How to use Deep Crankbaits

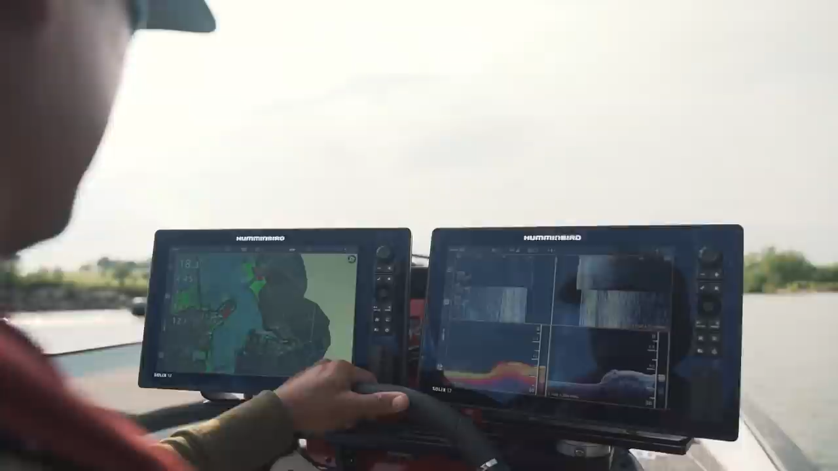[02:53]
So as I'm idling out here, let's just talk about our basic electronics. Now you don't need the side imaging, down imaging, and 2D to go out and catch fish on a medium to deep diving crankbait.
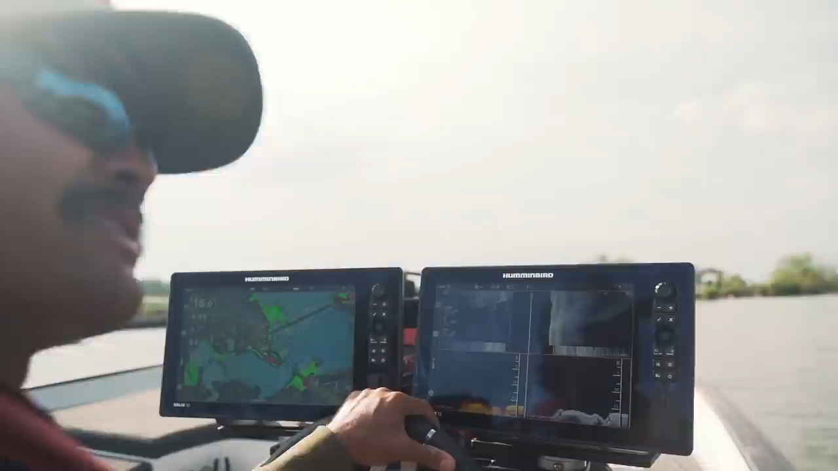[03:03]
Just the ability to read a map here.
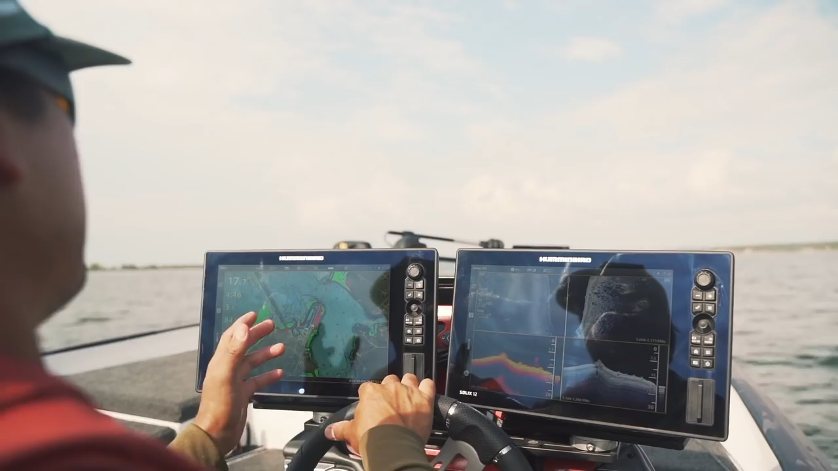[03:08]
So what I like to do is try to convince myself to get off the bank.
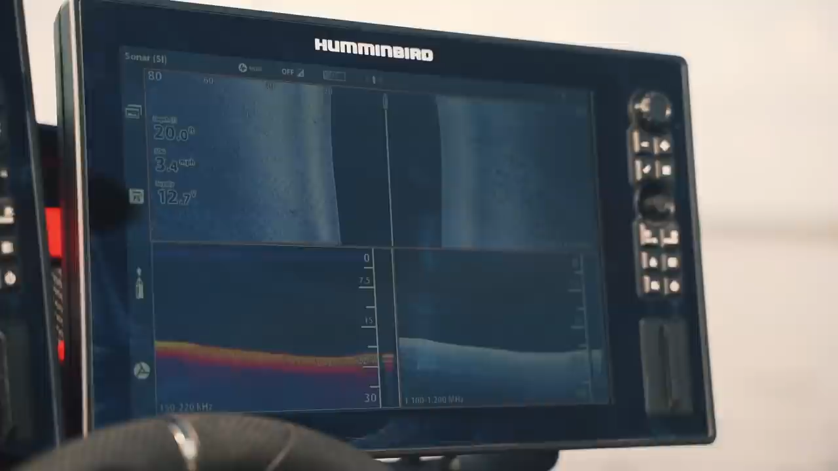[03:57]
Just kind of get an idea with your 2D and your down imaging sonar. And it just gives you an idea of what's down there. Generally speaking, we're just looking for signs of life. Any type of bait fish, any type of smaller fish like bluegills, white bass, crappie, whatever it might be.
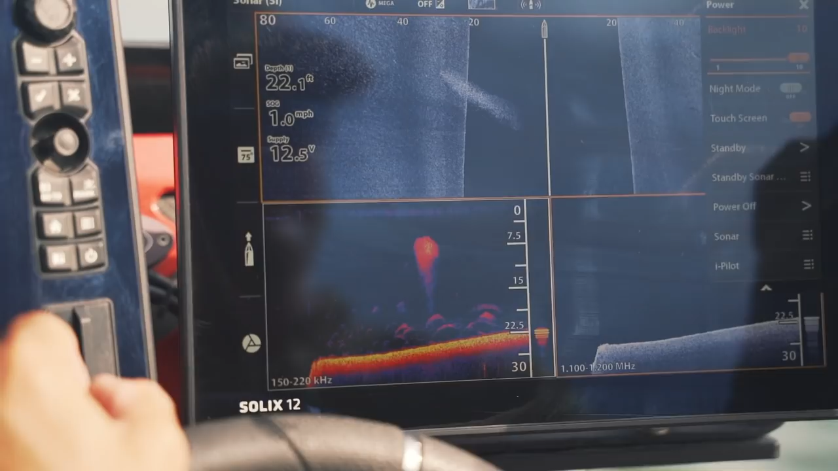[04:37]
On screen: depth 22.1 ft, speed 1.0 mph
So this looks good for a crankbait, some activity underneath it. Look at the map, pay attention to the map so it goes out.
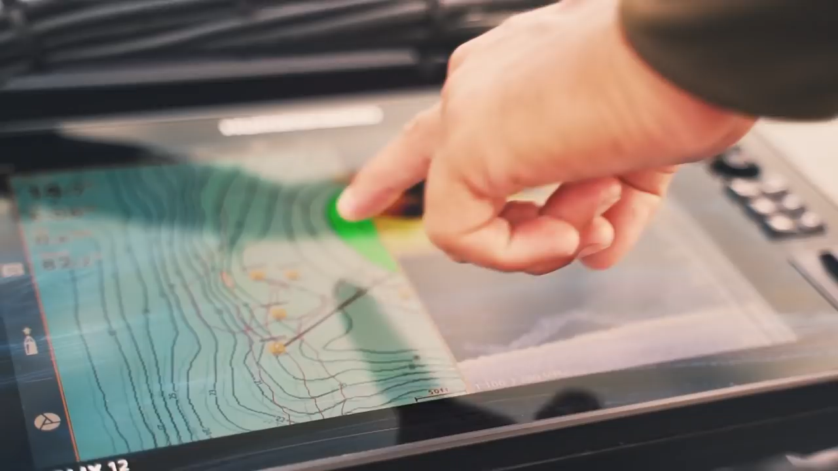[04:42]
And then here's the drop-off where those lines are real tight.
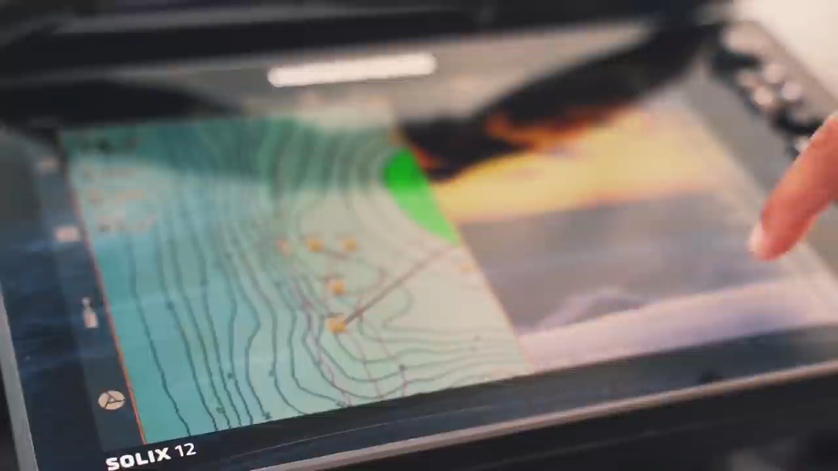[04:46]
We're right on top of it, and this is what's underneath us. That's down imaging, that's 2D sonar.
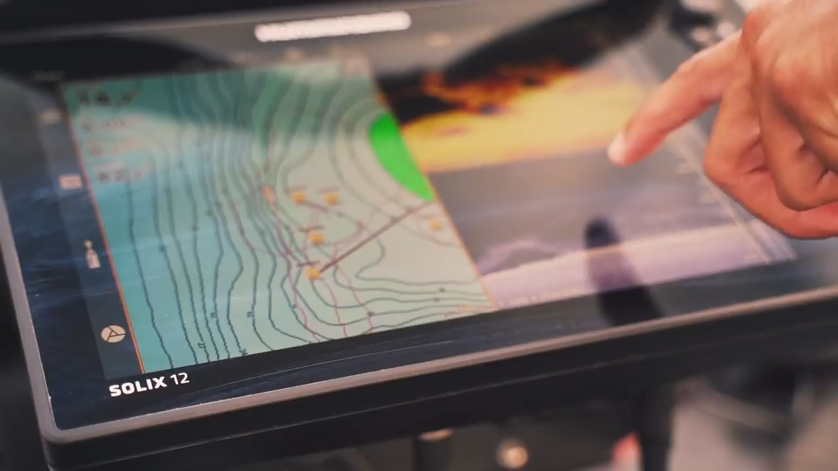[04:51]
Bunch of bait through here. You can see some fish kind of streaking through. But it just tells you that when you get lined up on those tight topography lines right there, I mean, that is absolutely primo.
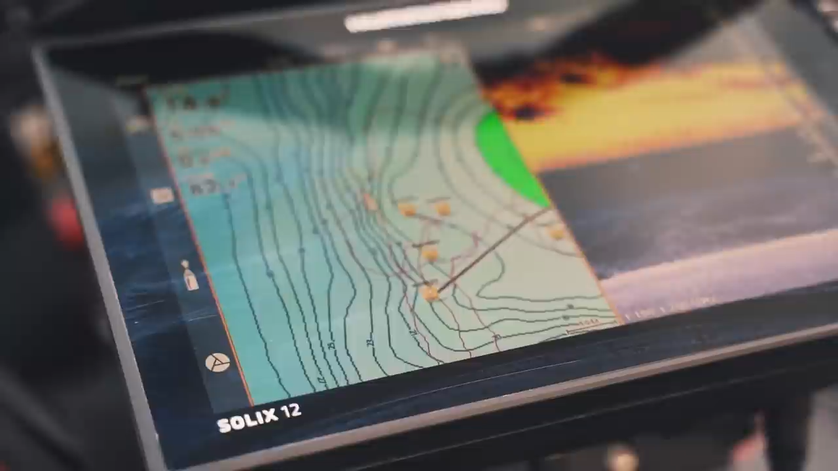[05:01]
You mix it in with 360 imaging like this here, and you can really pinpoint those tight-lined casks, especially when there's bait on there.